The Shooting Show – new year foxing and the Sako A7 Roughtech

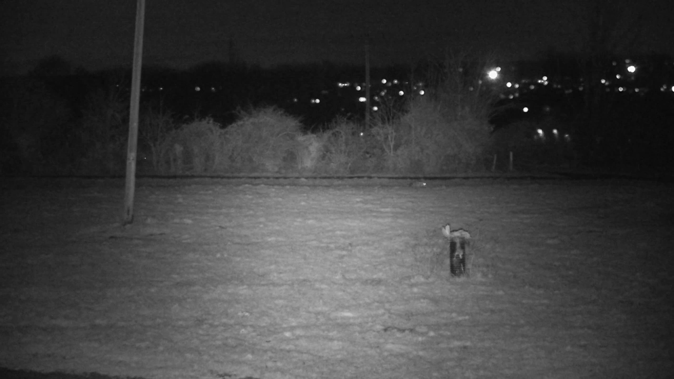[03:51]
The first fox that came in, came in quite confidently. It held back a little bit to start, like they normally do, but come in and it was moving around quite a lot, about 80, 90 yards. Gary readies the Merkle Helix for its first shot of the night. But sadly, it's not to be.
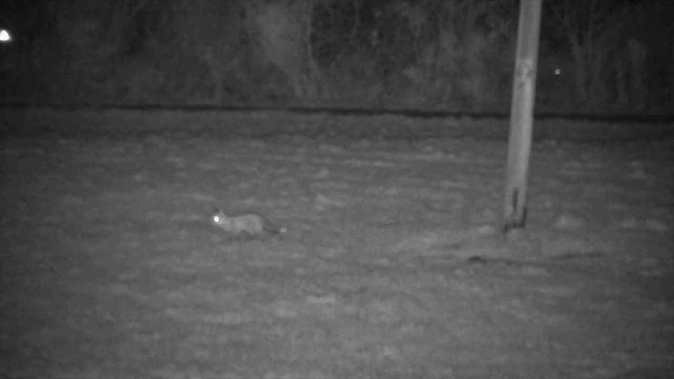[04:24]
I wanted to stand it up, so I'd just give it a little squeak.
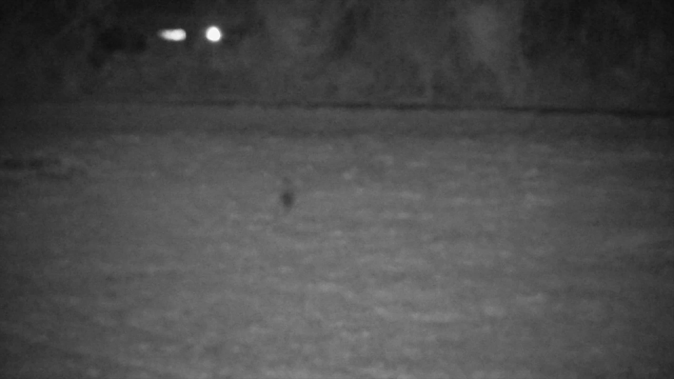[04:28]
It just took off and just left the place completely.
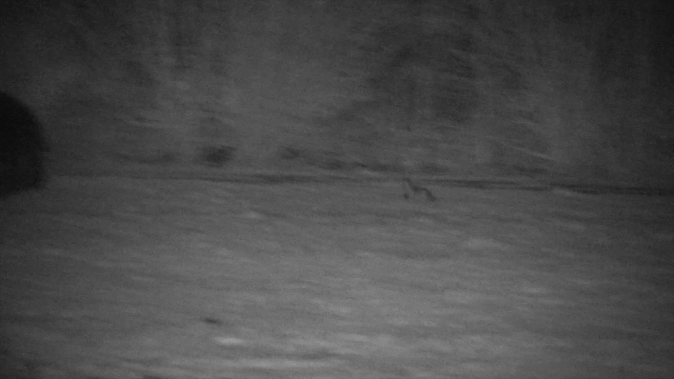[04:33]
Didn't even look back, so maybe someone's had a play with that one before, certainly not me.
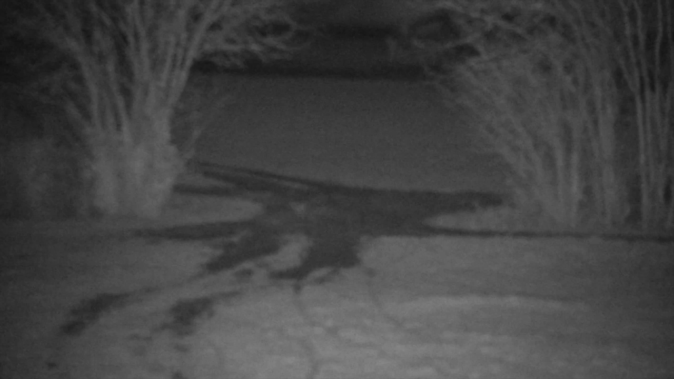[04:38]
and maybe not necessarily even here, so that one was a way.
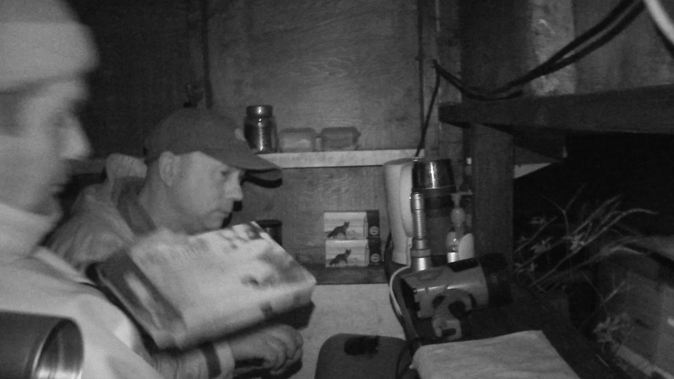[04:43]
It's a shame we can't get the night off to a successful start, but there'll be more where that one came from, and Gary can console himself with the last of this year's mince pies.
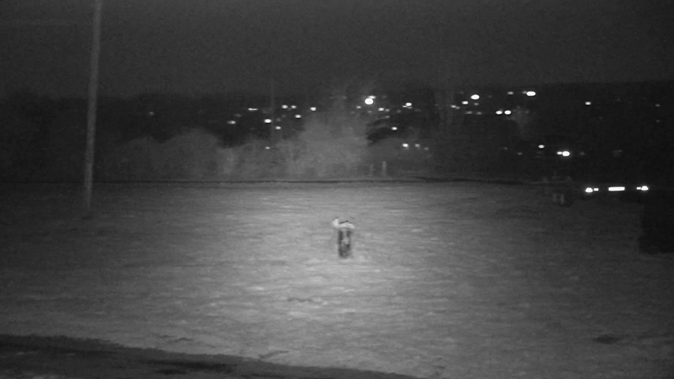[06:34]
Went on for quite a while after that, I think two hours, two and a half hours, before we saw another fox, and that one was fleeting, that was straight through,
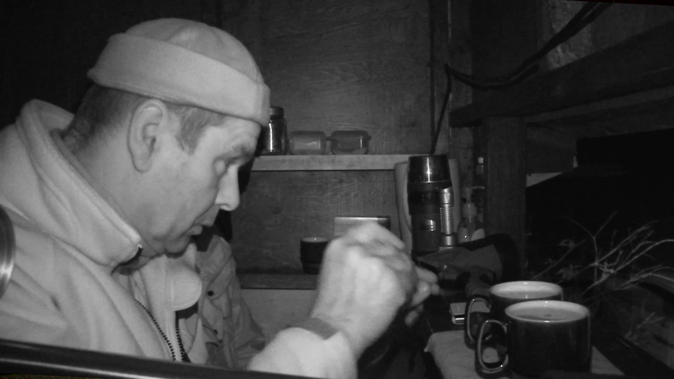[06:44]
didn't really want to stop, tried to squeak it, hold it up to get a shot. I didn't want to know.
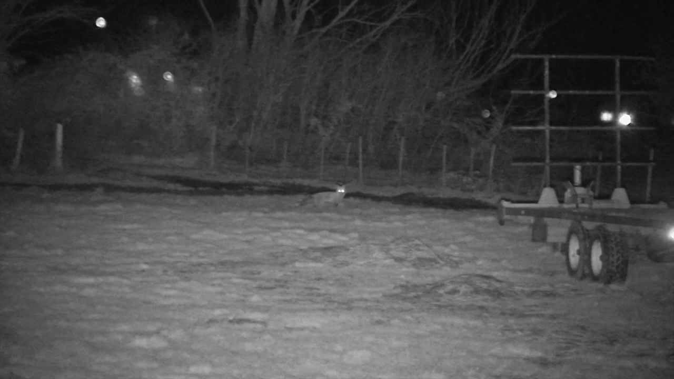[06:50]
It's a fox all right, but it's not the only wildlife in range. It's going through the fence, wanted to fight, get to the road, wanted to fight and show me, it comes out just as hard as stuff there.
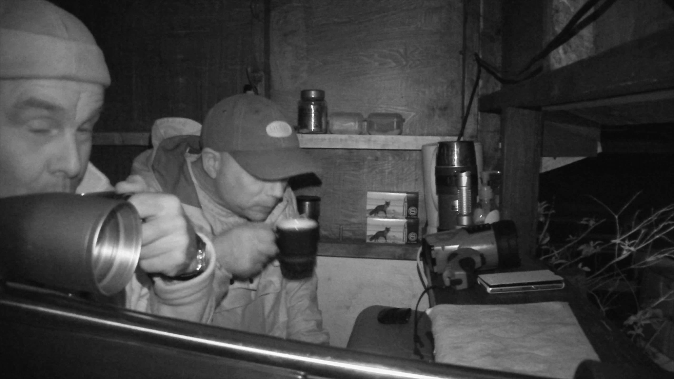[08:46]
Get in the shoes, my dear, mate. Mmm. All right. And then another one come on, that was quite confident, straight in. Gary asks a hastily swapped tea mug for rifle, as what might be fox number three, heads into the bait. We watch on and wait for it to turn broadside.
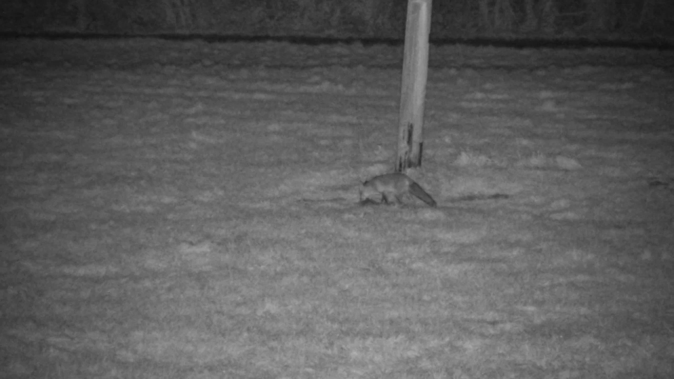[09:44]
Eventually, Gary takes matters into his own hands, with a decisive squeak that allows for another well-delivered shot from the Merkle Helix.
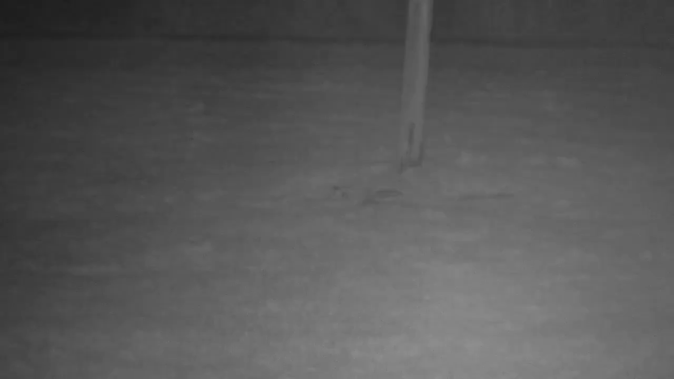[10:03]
I dropped that one right on the spot at about 90 yards.
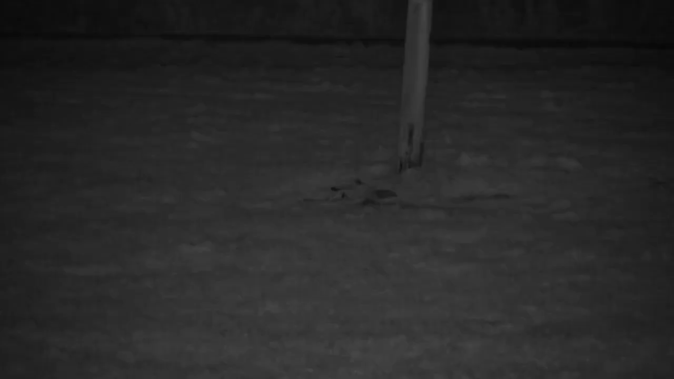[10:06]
That was a nice clean kill, that one. So that was our third one.